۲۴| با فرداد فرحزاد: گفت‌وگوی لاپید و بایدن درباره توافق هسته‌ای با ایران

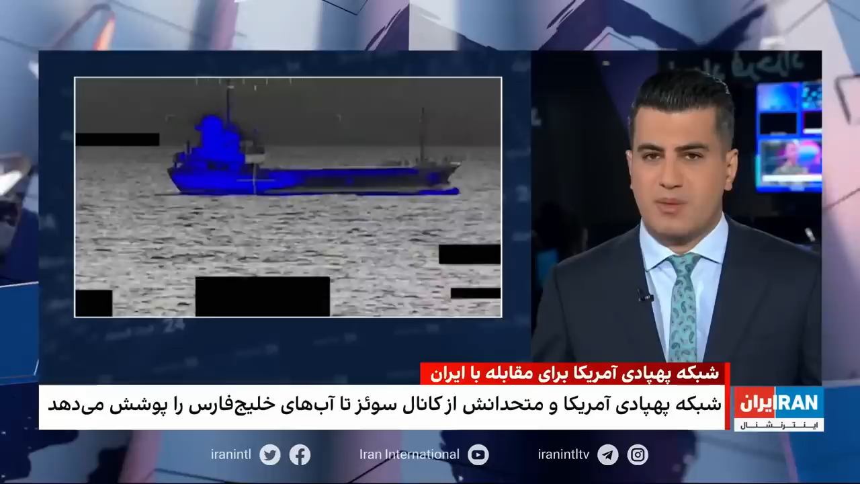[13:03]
خبر دادن این کشتی بعد از تماس ها و نزدیک شدن یک هلوکوبتر و کشتی امریکایی به اون شناور رو رها کرد نیروی دریای امریکا اقدام سپاه رو غیرقابل توجیح و غیرهرفه